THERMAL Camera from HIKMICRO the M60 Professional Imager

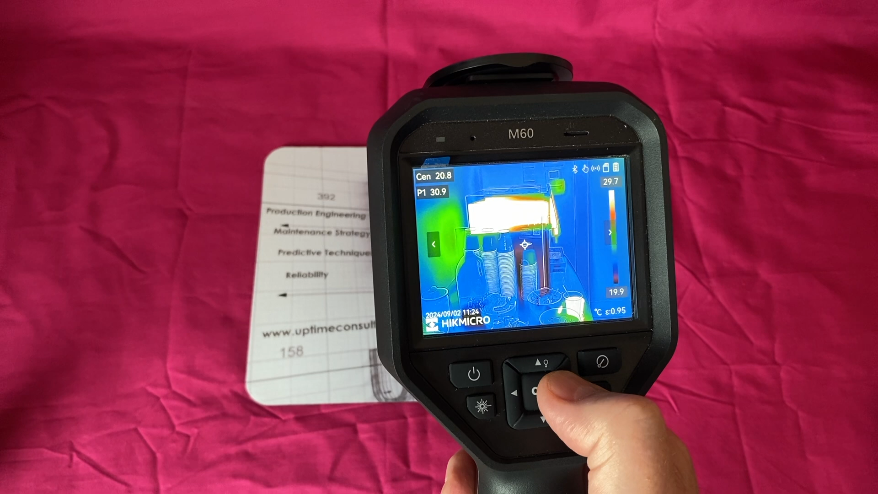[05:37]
On screen: scale top 29.7°C, scale bottom 19.9°C
a a hot area obviously and a cold area so you can see there
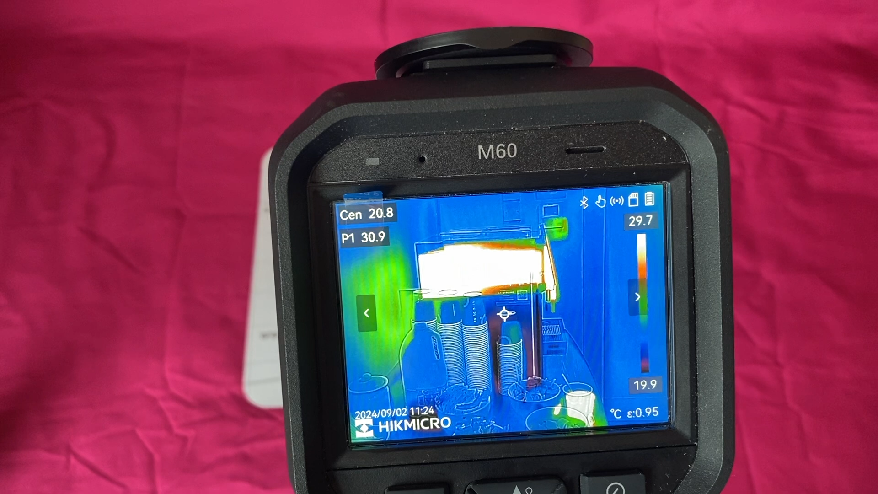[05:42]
On screen: scale top 29.7°C, scale bottom 19.9°C
we're about one and a half meters away from that we can get the whole coffee machine
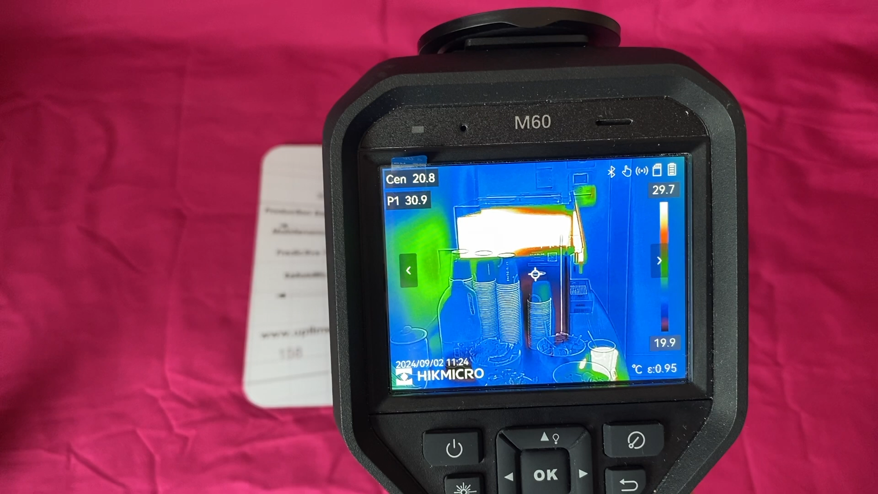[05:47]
in there if you saw off the other comparative shot with the with the m11 you can't do that
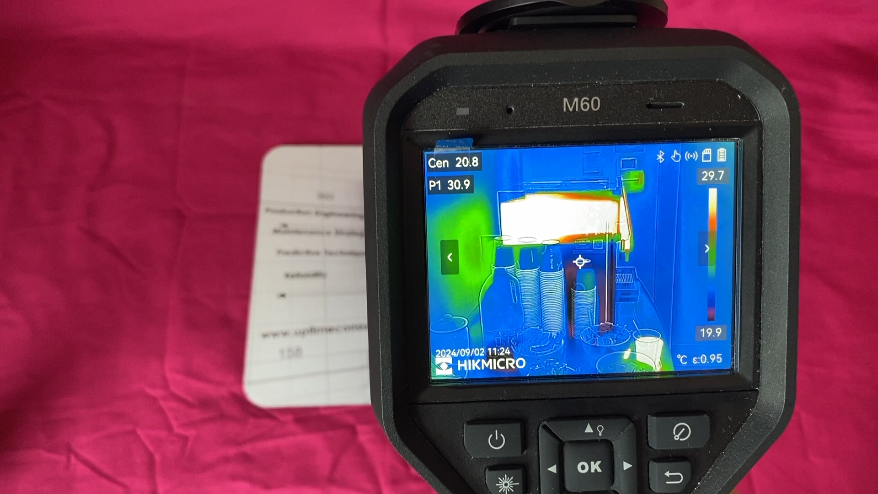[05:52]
On screen: spot 20.8°C, scale top 29.7°C, scale bottom 19.9°C
the the focal range is so tight
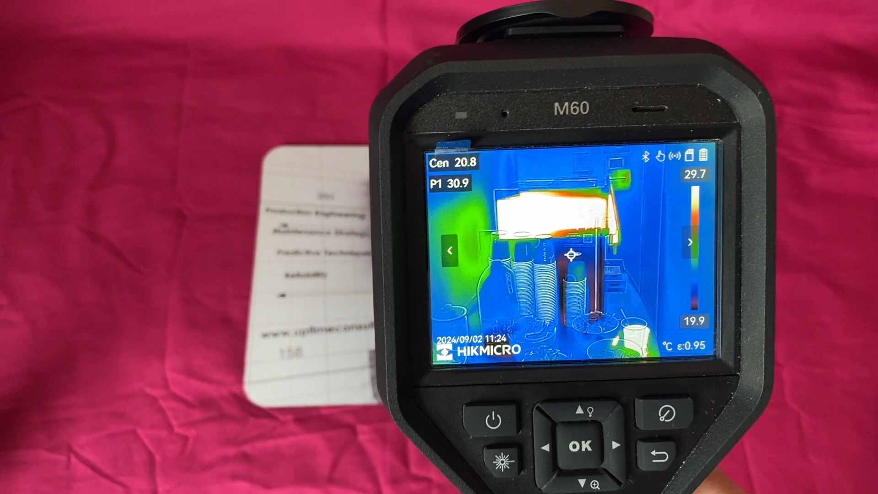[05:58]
On screen: scale top 29.7°C, scale bottom 19.9°C
on the field of view that you can't get um a decent image
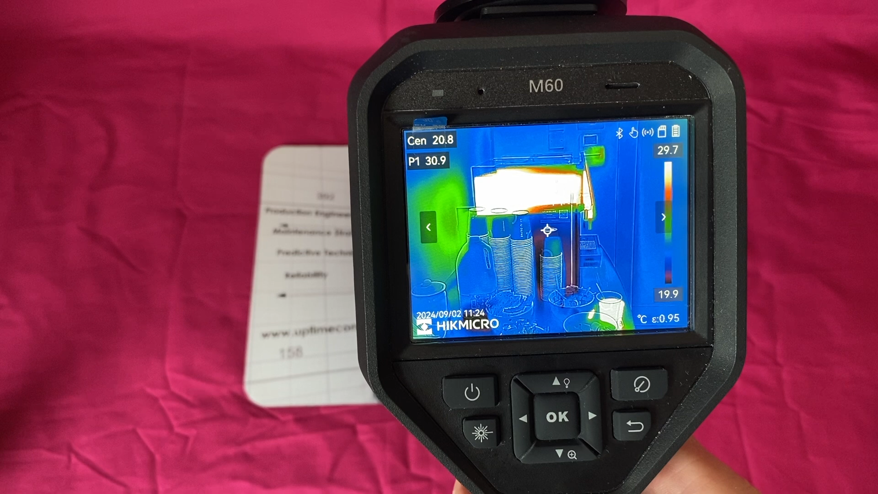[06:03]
On screen: scale top 29.7°C, scale bottom 19.9°C
at a decent distance distance away go back again to the oh let's go back up let's get out of the albums
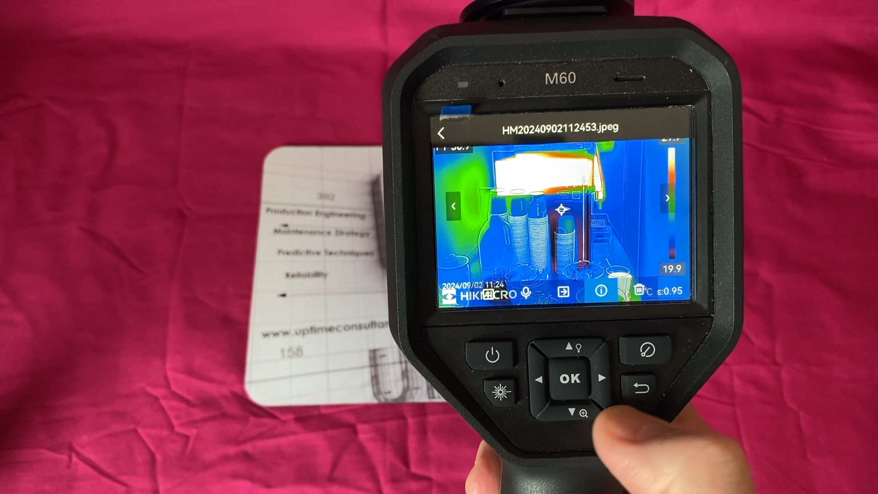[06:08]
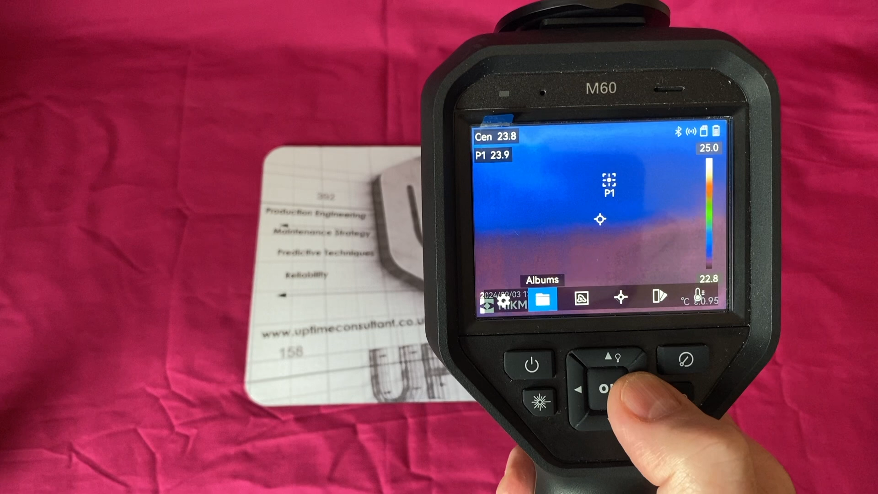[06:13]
On screen: spot 23.8°C, scale top 25.0°C, scale bottom 22.8°C
which you can do like this um so again same as the m11 video we've got temperature
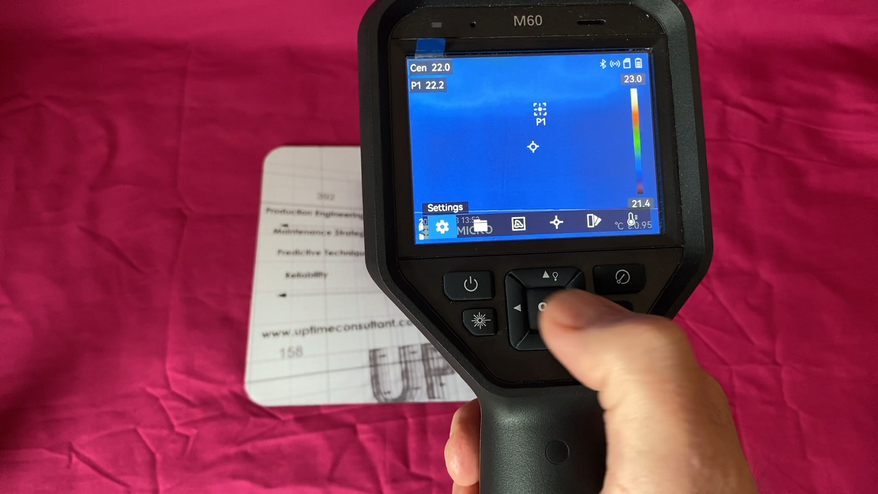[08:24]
On screen: scale top 23.0°C, scale bottom 21.4°C
so that's that bit the settings we've had a quick look at the albums which is the files where you capture um we can see i've actually got it set
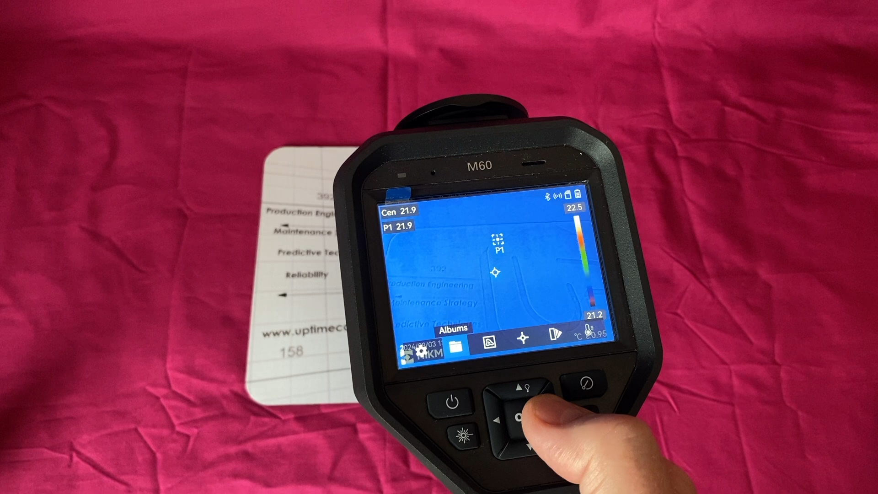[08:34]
here on on a fusion setting so i can actually see some of the detail on that
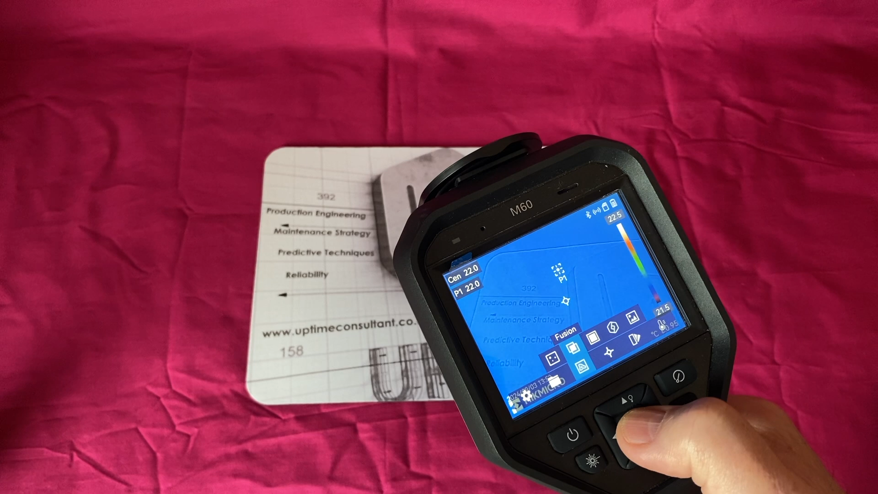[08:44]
mouse map so if we go to fusion and one of the guys yesterday was asking about this um the there's a parallax correction so if you are
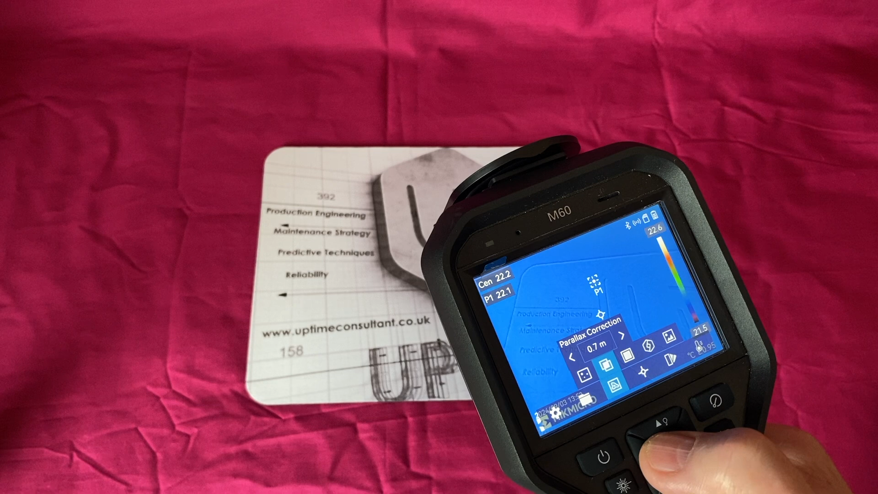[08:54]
standing a different distance away from an asset and the fusion doesn't line up you
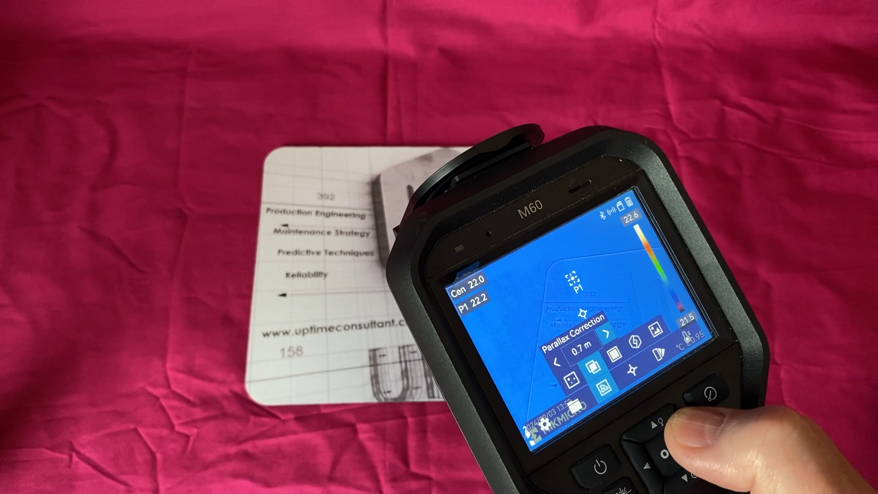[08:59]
can change the parallax so that the visual image aligns with your thermal image
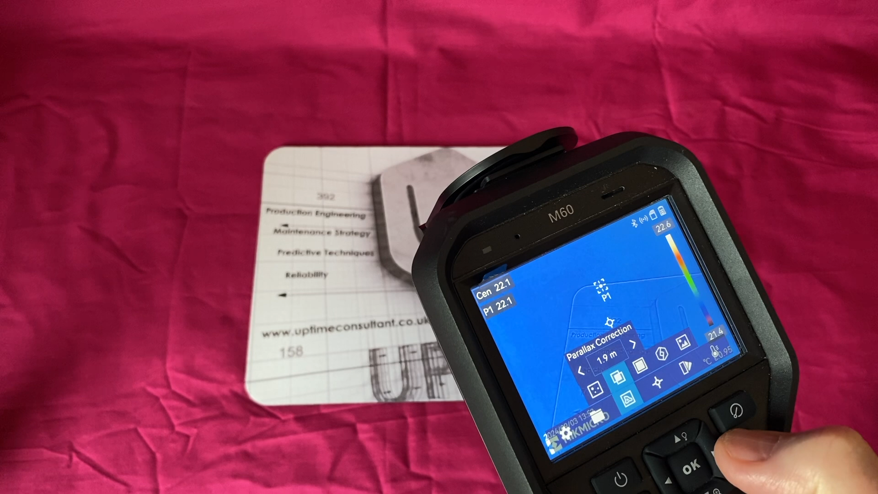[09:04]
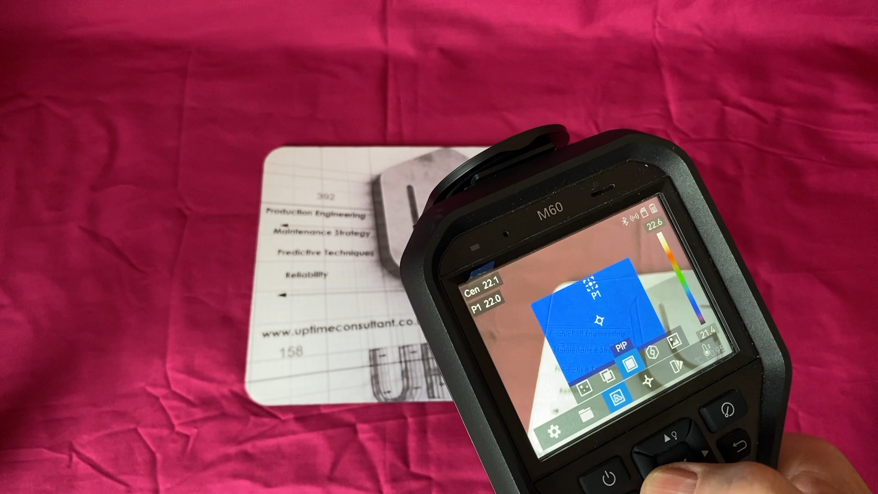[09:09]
or if we go actually go left there we've got pure thermal so we don't get any fusion image so
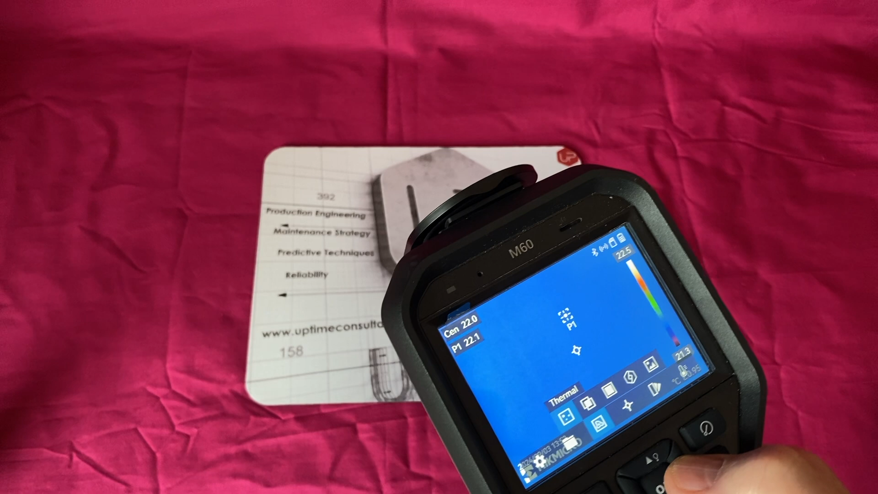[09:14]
that's what we had to live with 15 years ago i suppose before we got fusion images
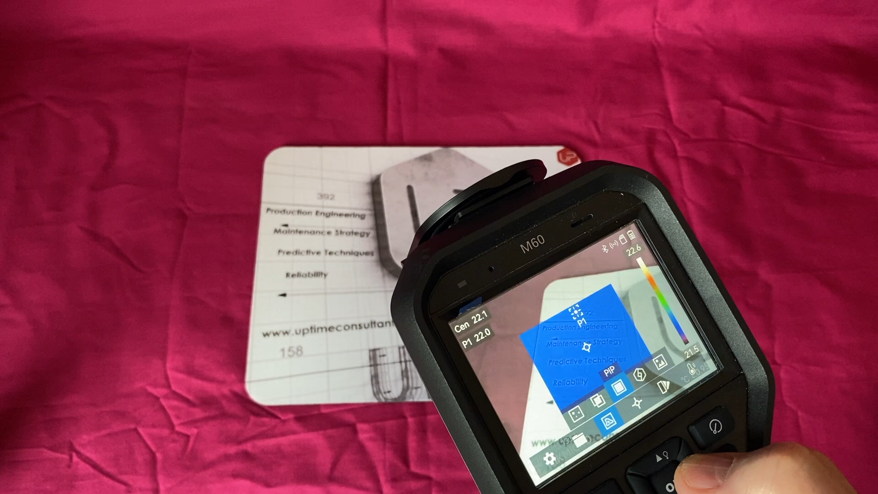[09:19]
we've got picture and picture which is always a nice one if you're only interested in the the